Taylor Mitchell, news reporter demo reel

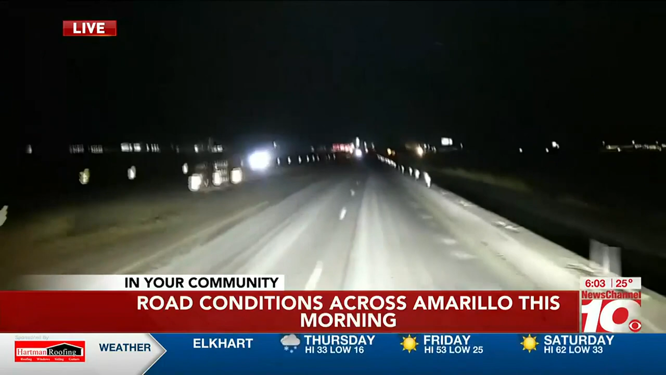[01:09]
If you're planning on heading out right now, I know you can't see much behind me, but this is where the new Buckees will be located.